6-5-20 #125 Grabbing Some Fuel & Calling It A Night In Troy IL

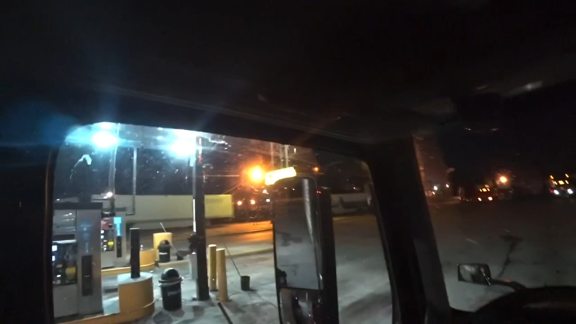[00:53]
Located here at the pilot here in Troy, Illinois. I made it to Troy. And this will be our stopping grounds for tonight, or for our break, whatever. Local temperature is about 66 degrees here in Troy. Got to grab some truck fuel, reefer fuel, and yeah.
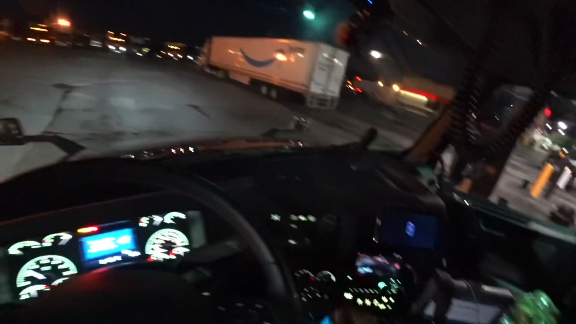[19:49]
About there, a little here, I think about there. Right about there, there's another bug on my windshield now.